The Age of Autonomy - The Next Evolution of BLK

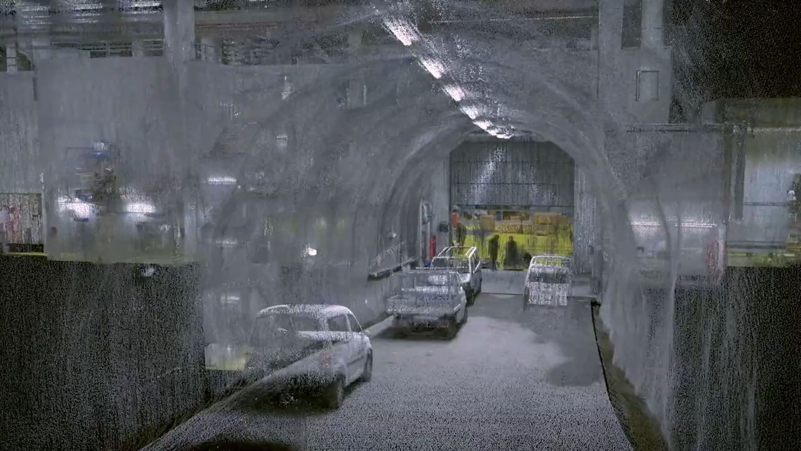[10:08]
and therefore navigate itself through 3D spaces and to
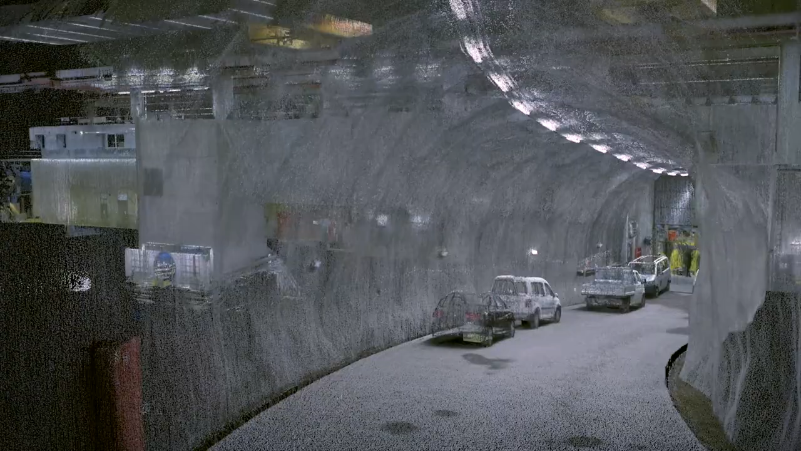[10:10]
capture images and dimensionally accurate point clouds in real time.
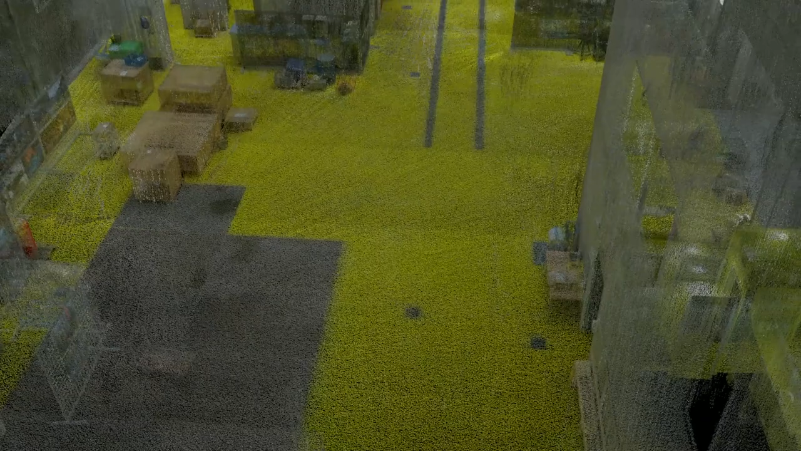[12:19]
and crisp point cloud when higher data quality is needed,
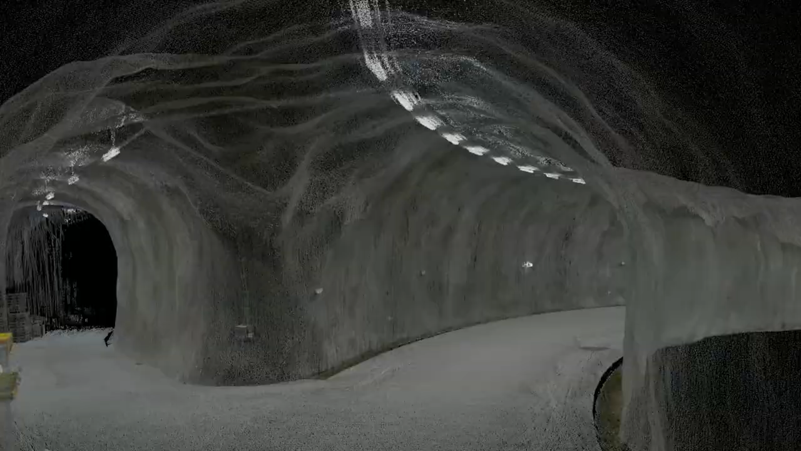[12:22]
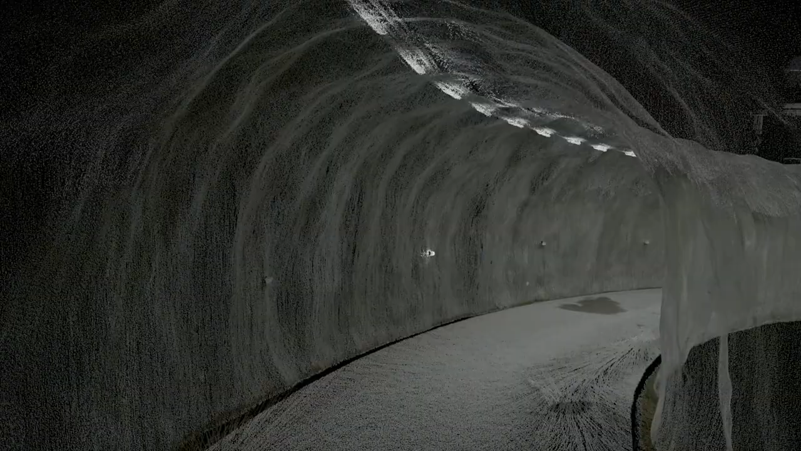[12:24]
or faster data collection in a larger environment where productivity is needed.
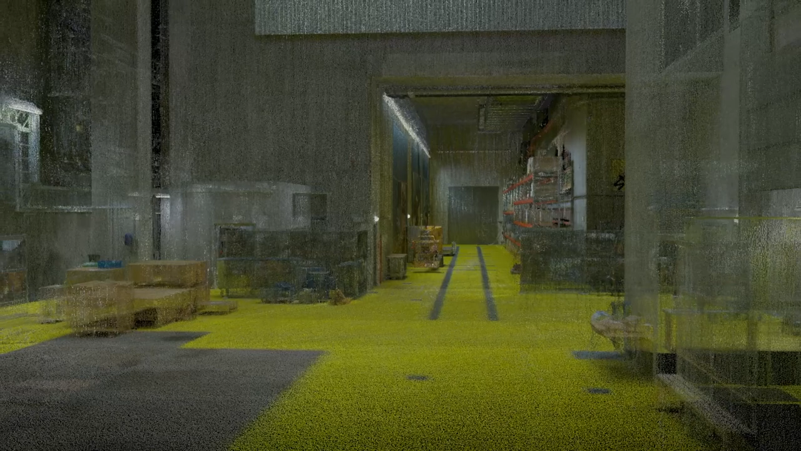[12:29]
Static and mobile scans captured during the same mission are automatically registered together through Grand Slam technology.
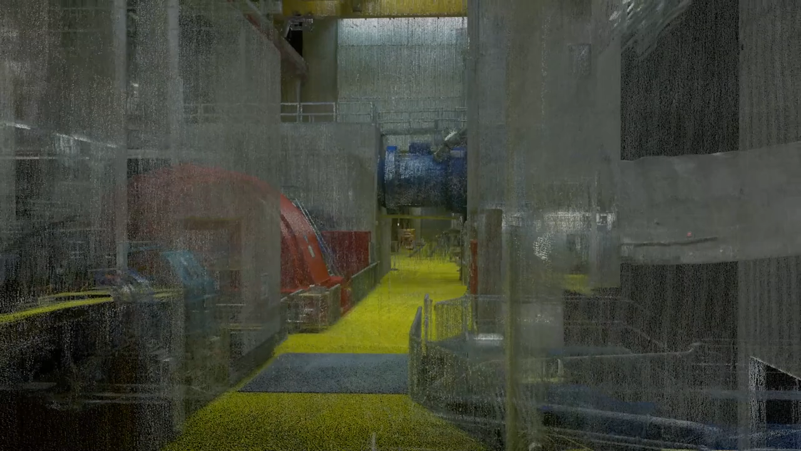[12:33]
The safe aspect of BLK ARC refers to our primary goal to improve
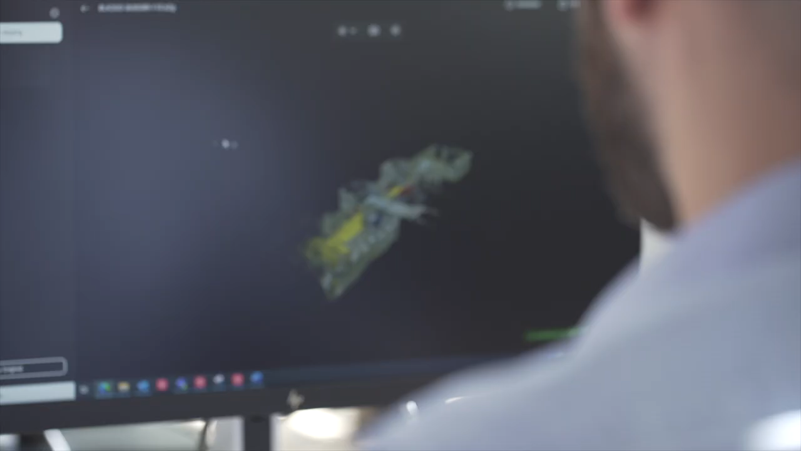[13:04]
this allows the user to remain in a safe location with BLK ARC and the robot scanning the site.
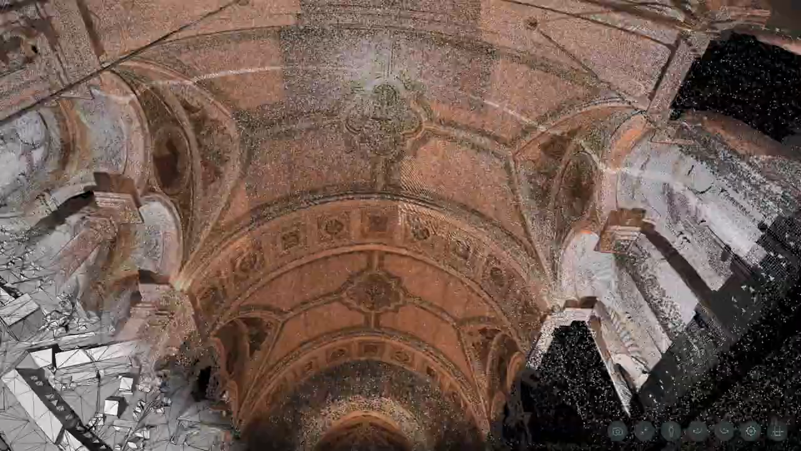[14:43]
but also AI and machine learning algorithms to create deliverables such as the automatic meshing service.
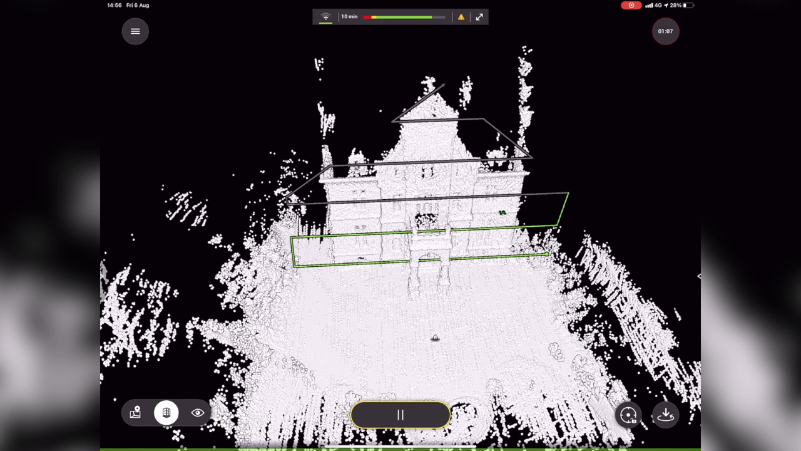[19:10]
BLK to fly creates its own scan path and flies around structures while capturing reality in 3D. And after a successful mission, BLK to fly returns home safely.
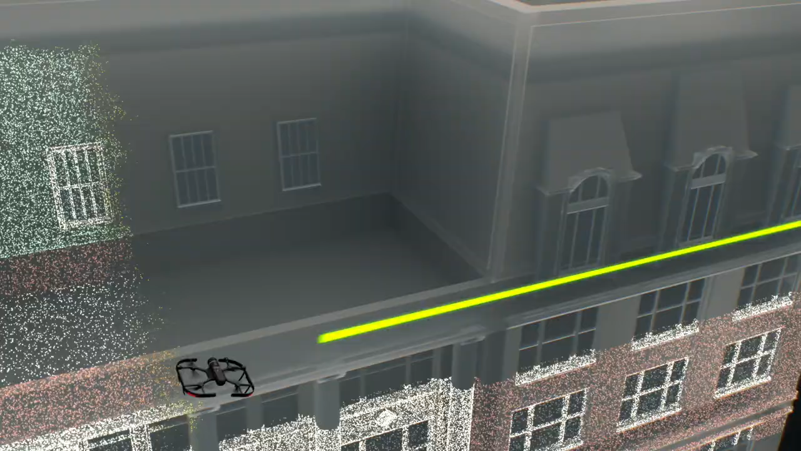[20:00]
You can scan structures like facades and roofs that are not fully observable from ground.
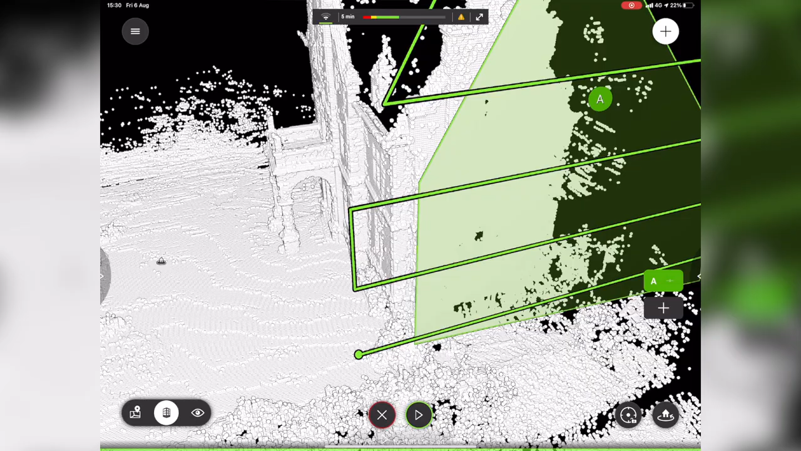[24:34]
An optimal scan path is then automatically computed.
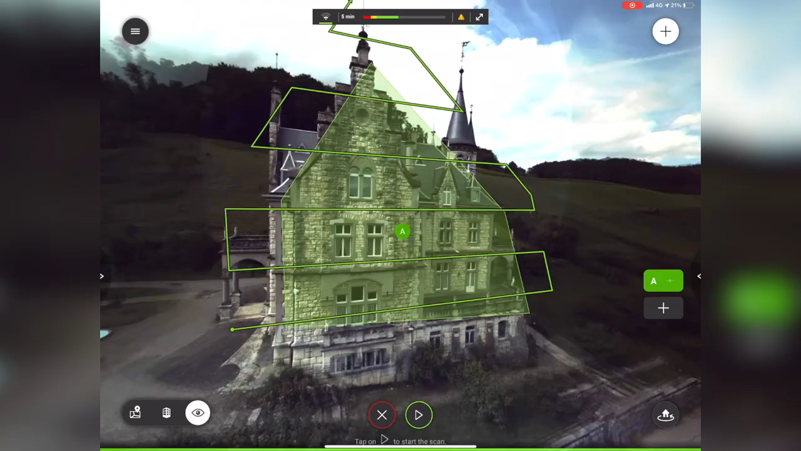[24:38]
Its distance to the object as well as the
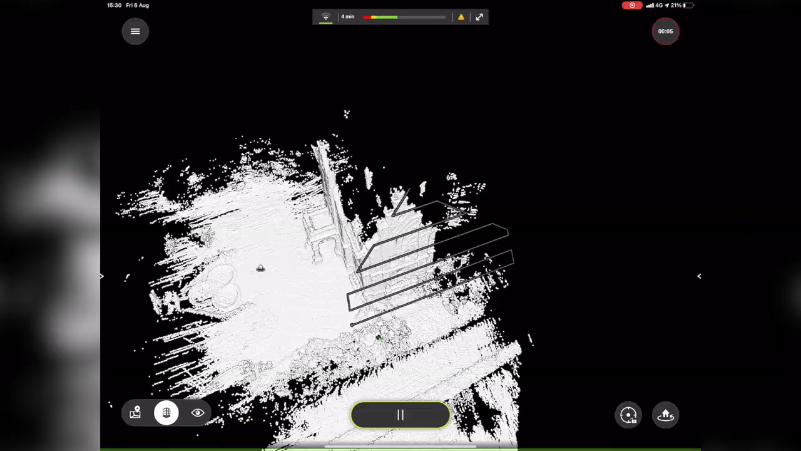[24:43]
pattern spacing is defined by the desired resulting point density. Even though a flight path has been computed, throughout the scan mission, BLK to fly always adapts to the object it is scanning.
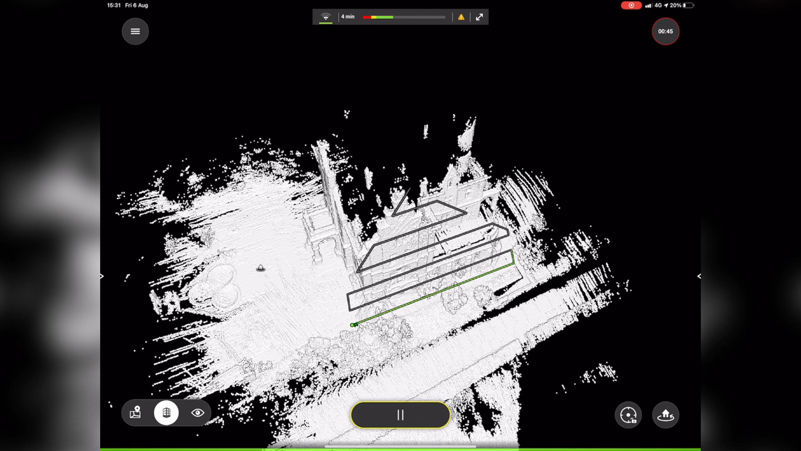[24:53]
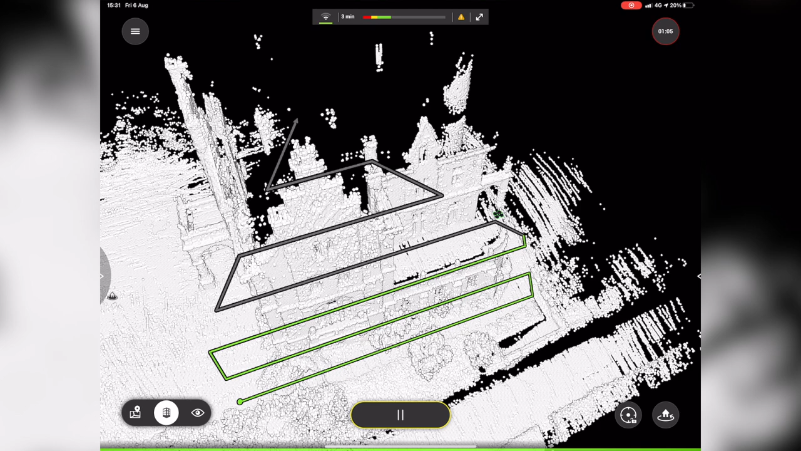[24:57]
It keeps a certain distance in order to ensure a consistent point density. Doing that also allows for consistent texture resolution from the capture photos.
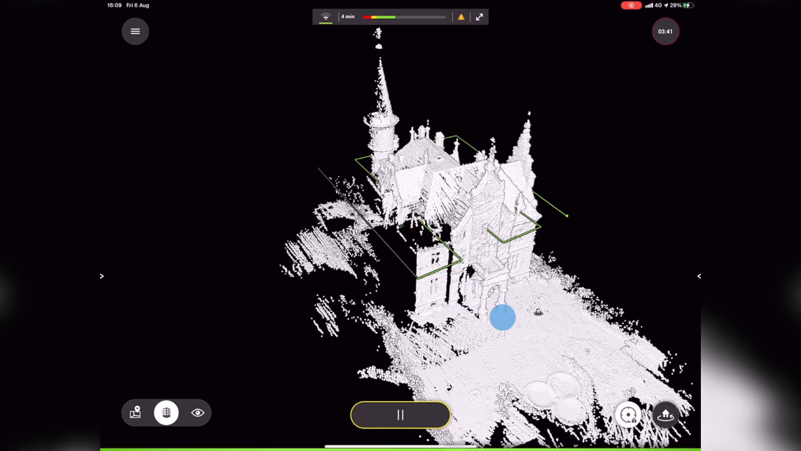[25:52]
There is nothing worse than to end the scanning day only to find out in the office, often after hours of post-processing, that some parts haven't been captured.
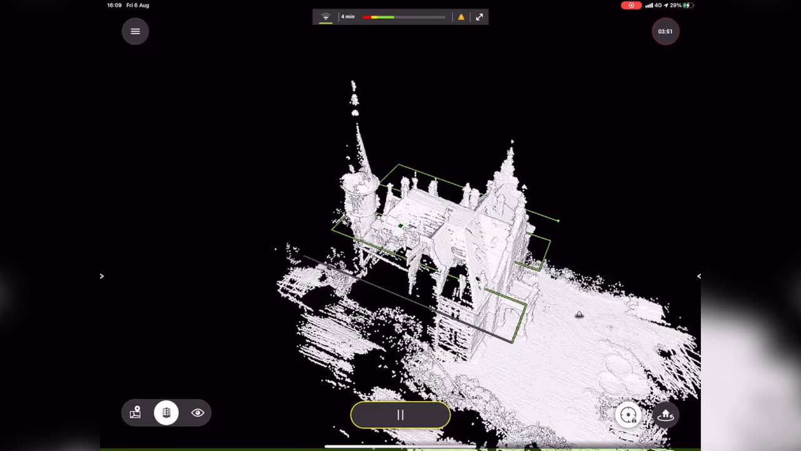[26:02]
With BLK to fly, we avoid this by giving the operator a 3D view of the scanned environment in real time.
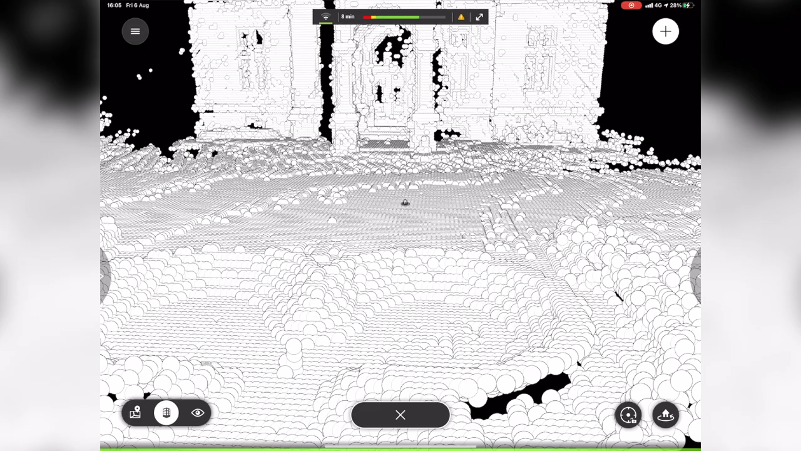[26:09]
It's a representation of the perceived environment based on our Grand Slam technology.
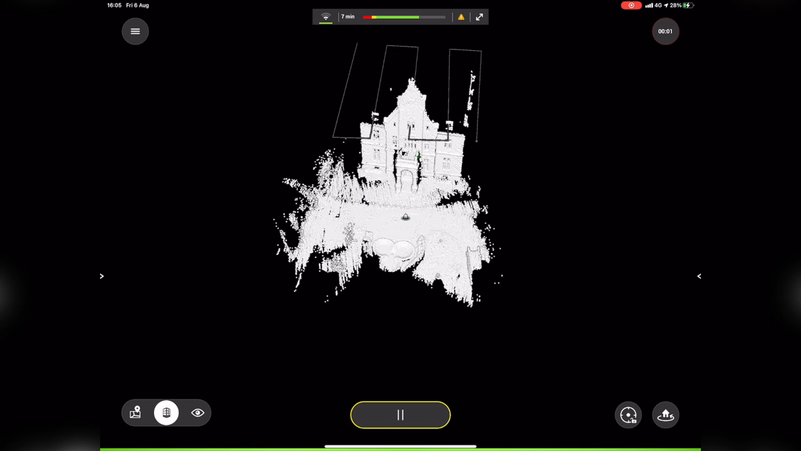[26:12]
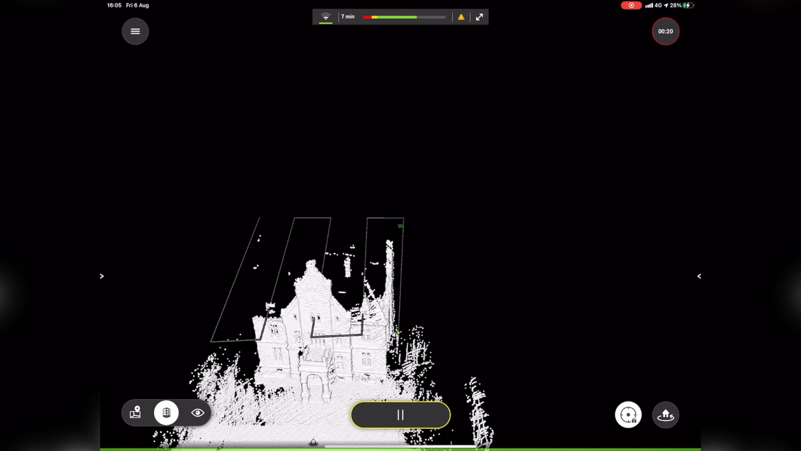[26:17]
This allows you to already check for completeness while the scan mission is still ongoing.
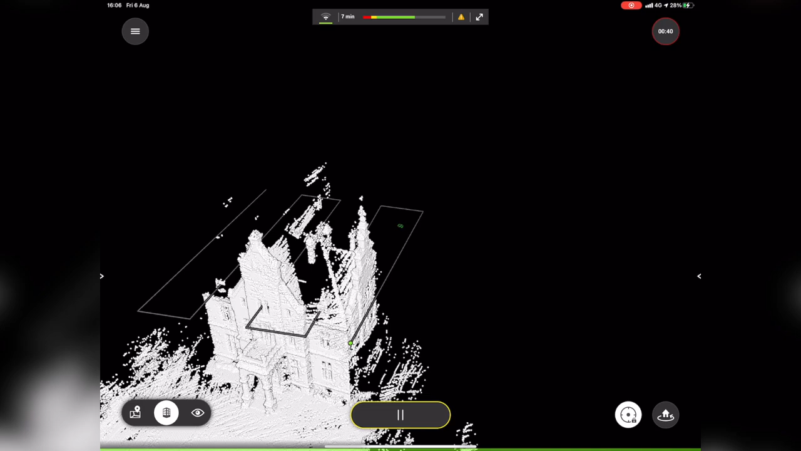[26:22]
3D view can also be used to direct BLK to fly to another aerial spot.
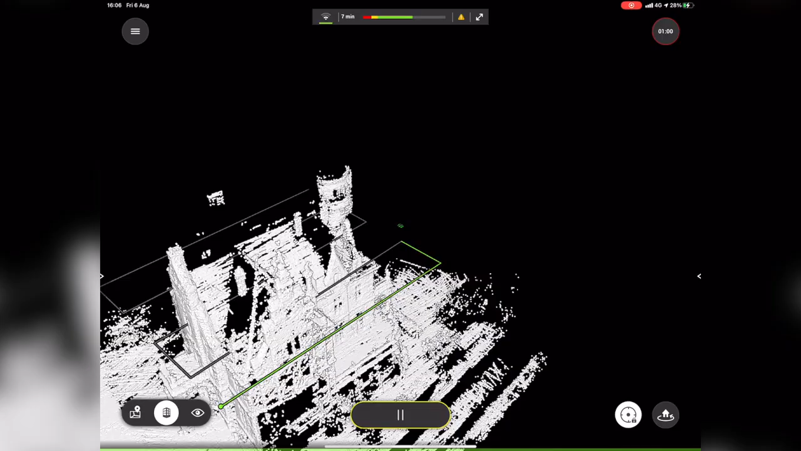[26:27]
By just tapping on a point in the existing 3D map,
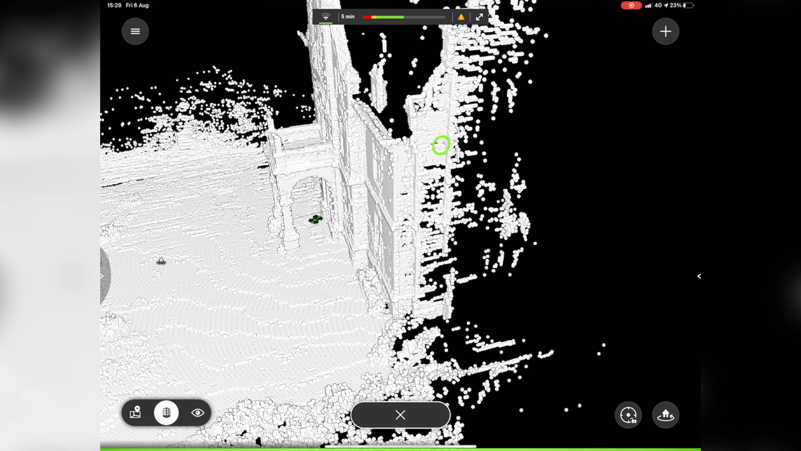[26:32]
BLK to fly will plan an optimal path and avoid anything along the way. Of course, this technique can also be used for scanning more complex objects,